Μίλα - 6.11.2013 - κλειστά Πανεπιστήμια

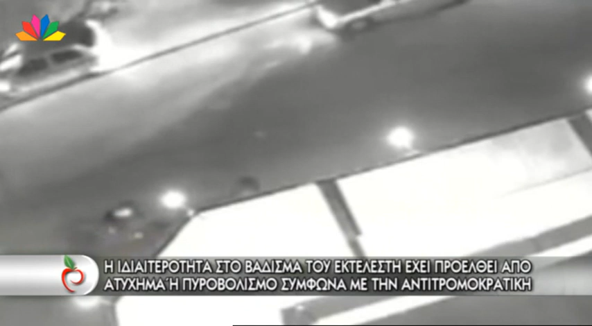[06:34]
Έχει κλείσει ο κύκλος των υπόπτων σε συγκεκριμένα πρόσωπα, 3-4 άτομα, τα οποία πιθανολογείται βάσει του τρόπου που από αυτή τη στιγμή βλέπουμε να τρέχει ο νεαρός, ότι ίσως να είναι ένας από αυτούς. Έχουν ξεκινήσει έρευνες για τον εντοπισμό τους και να κληθούν να δώσουν κατάθεση, που ήταν εκείνο το βράδυ της επίθεσης, της Παρασκευής δηλαδή, που μας πέρασε.